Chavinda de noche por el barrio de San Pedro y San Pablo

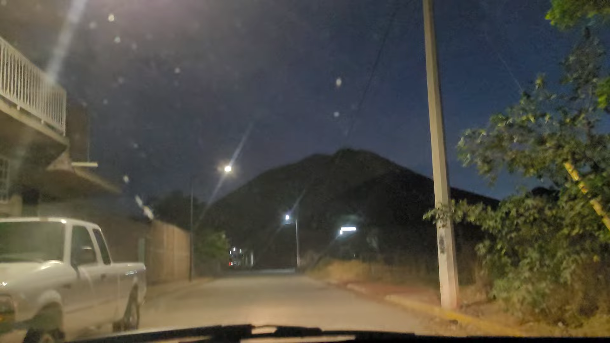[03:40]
Michoacán vamos a darle por esta calle Reforma
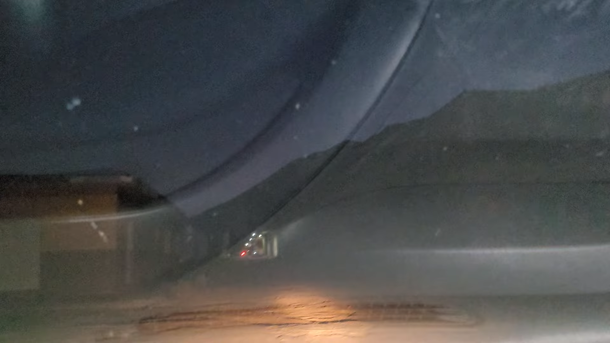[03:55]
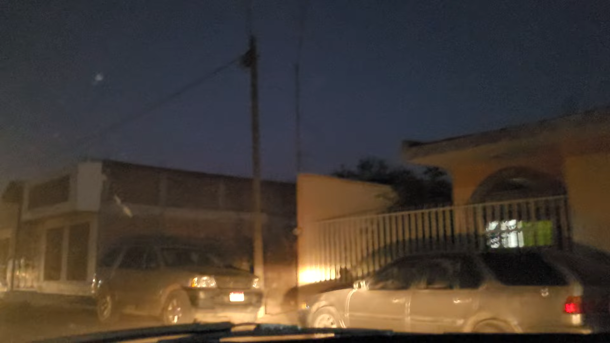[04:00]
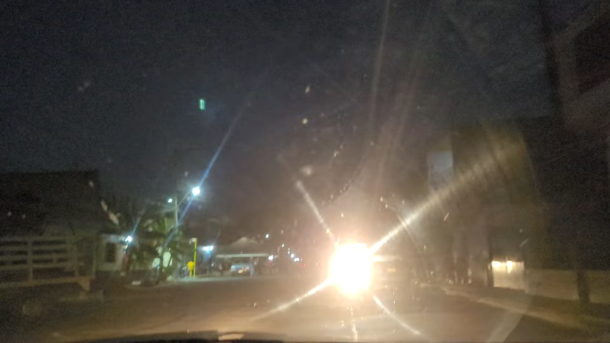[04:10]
acá hay como que hubo acá un velorio aquí en esta calle, no sabía un velorio aquí en esta esquina,
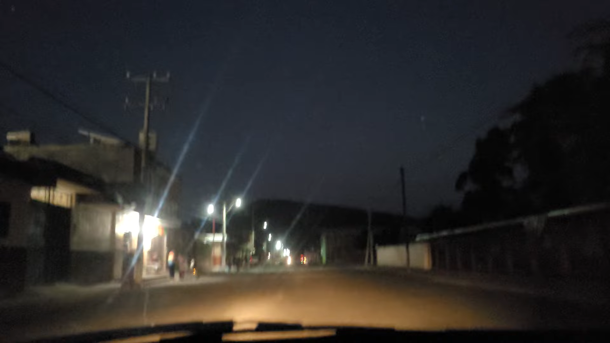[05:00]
voy a hacer calle Reforma, voy a dar vuelta por calle por esta calle que está aquí esta que sigue aquí unos cuantos metros más, voy a dar vuelta mano izquierda
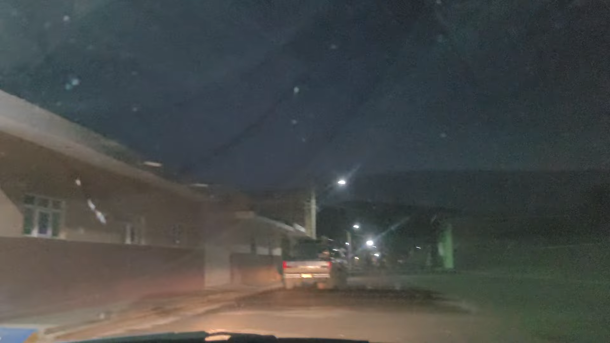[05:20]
ahí se alcanza a pesar como que pusieron algo de bacheo en las calles
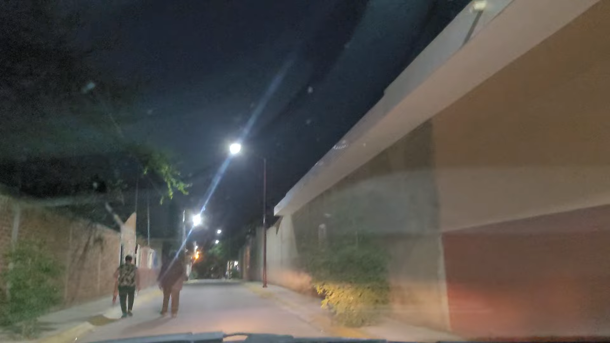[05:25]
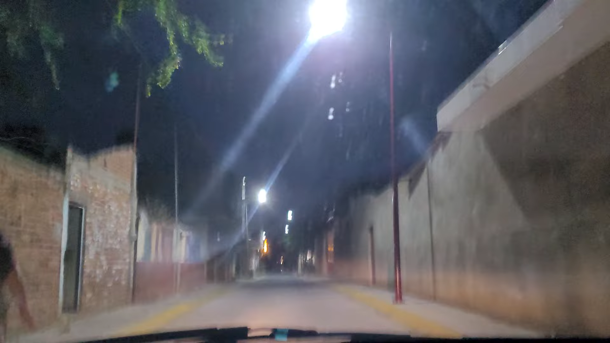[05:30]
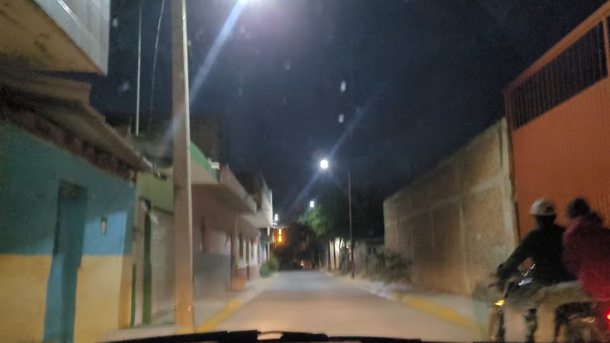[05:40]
me tengo que dar pase a la moto que venía a un lado de mí para que pasara con
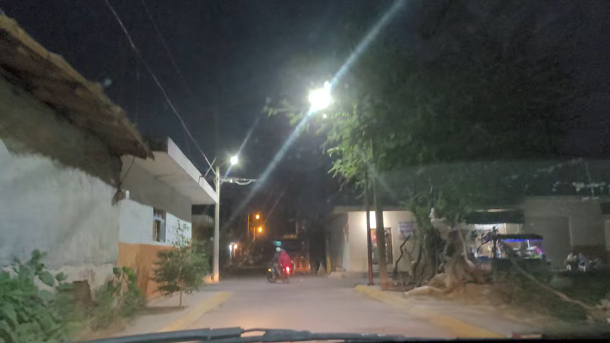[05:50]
prontitud yo vengo más calmado y vamos a darle hacia este lado de acá
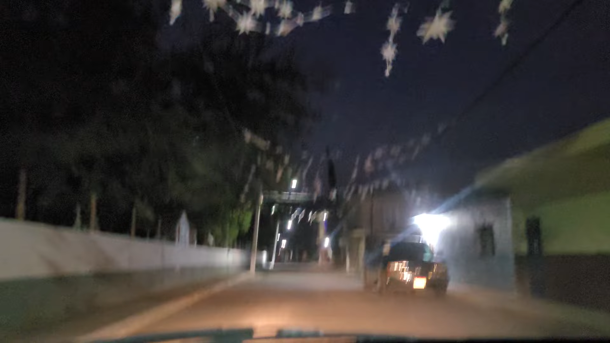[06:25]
vamos en el barrio de San Pedro y San Pablo
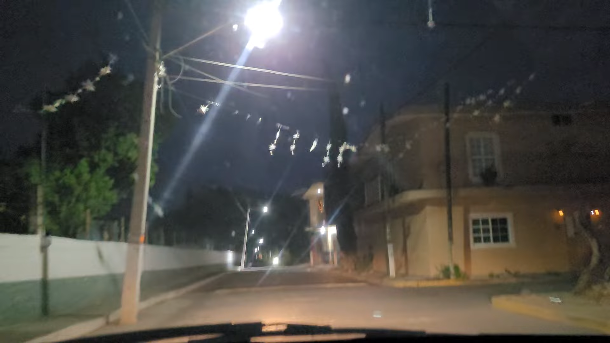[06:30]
voy a dar vuelta por esta calle Guerrero ahí vienen de las roscas
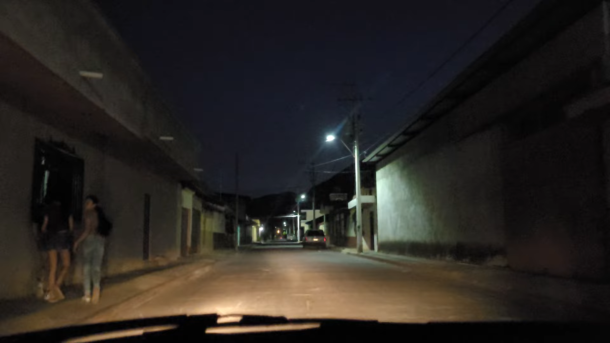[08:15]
me voy a dar vuelta por esta calle Gómez Farías hacia la izquierda
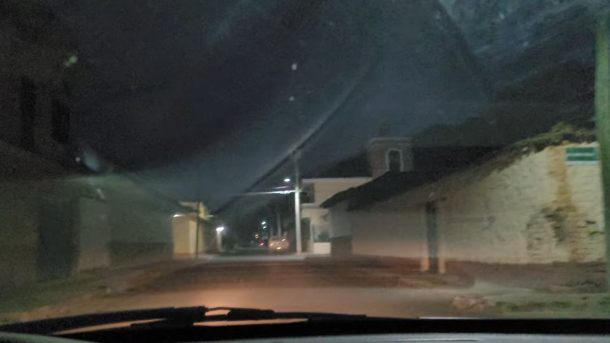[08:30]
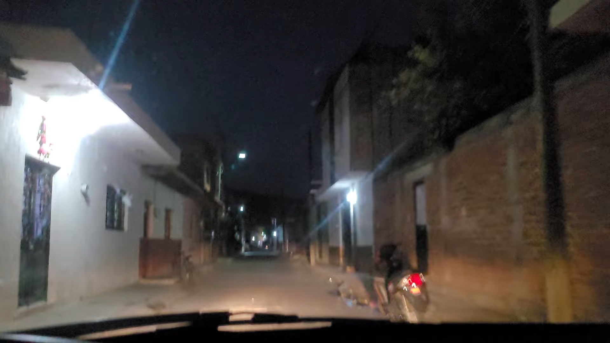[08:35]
también sigo en el barrio de San Pedro en San Pablo vamos a llegar a esta calle allí esta calle es muy transitada siempre hay que tener el cuidado al cruzarla
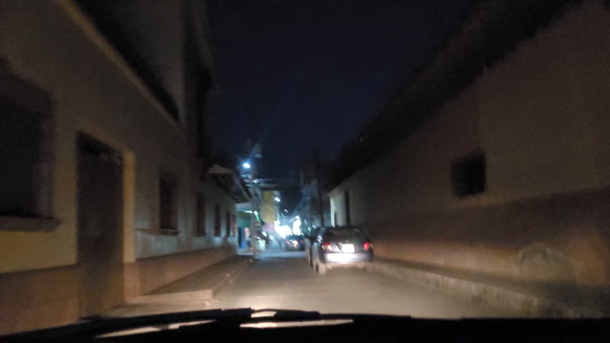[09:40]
esta calle sale a la calle de los tacos ahí se ve algo de movimiento
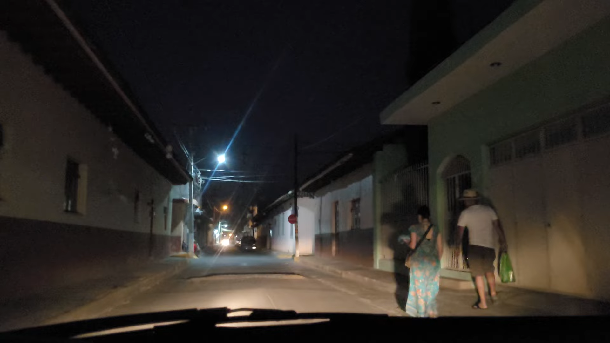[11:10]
Voy a dar vuelta nuevamente por calle Reforma, mano izquierda, para seguir dirigiéndome hacia el barrio.